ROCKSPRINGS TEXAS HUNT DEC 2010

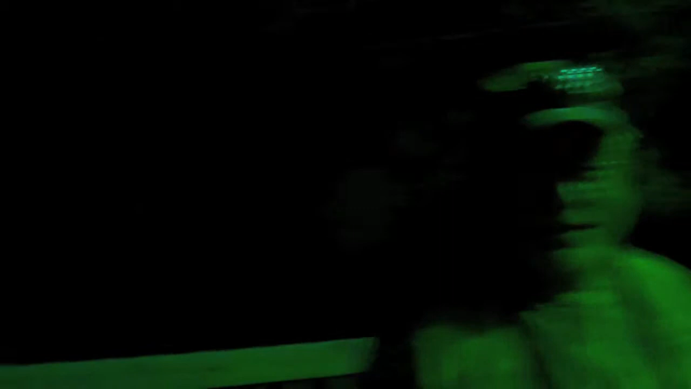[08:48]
How many did you see? Just one? 1 8-point buck, huh?